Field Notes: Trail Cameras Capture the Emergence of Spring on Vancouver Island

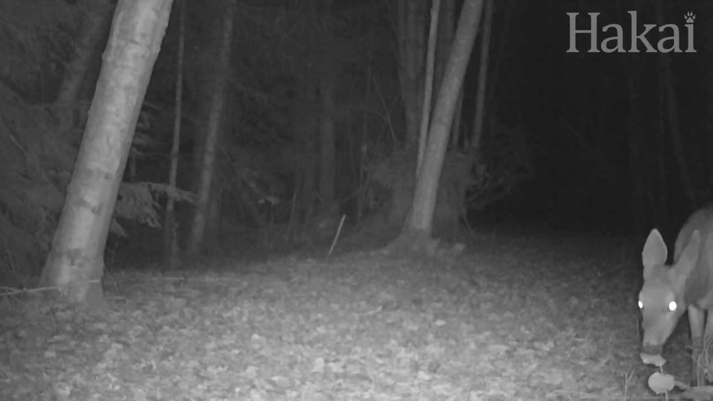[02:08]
Deer are up and about too, feeding in the early morning.
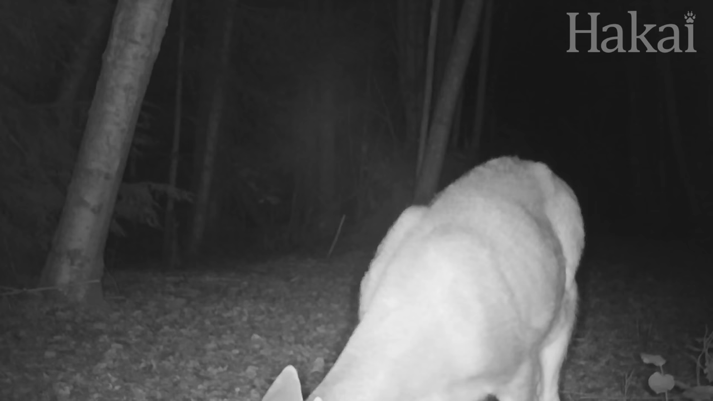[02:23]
This is a mature doe, and from the looks of her extended belly, she's likely pregnant. More than 90% of does give birth every year. A mink makes an appearance at the beaver dam.
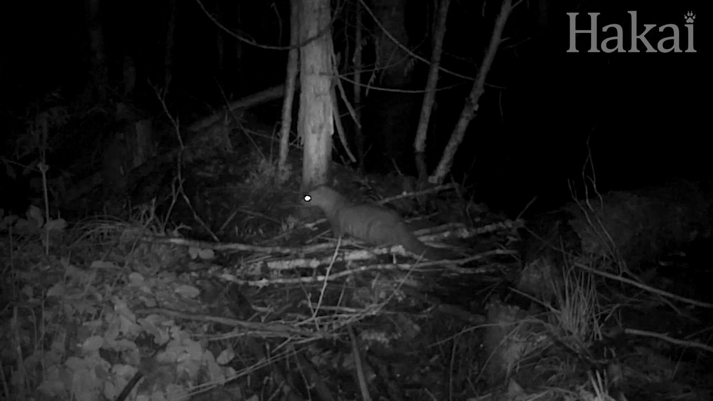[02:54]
They are rarely found far from water, and have webbed feet, making them excellent swimmers and divers that often hunt for underwater prey. A chorus of frogs can be heard from the pond, serenading the night and heralding the start of spring.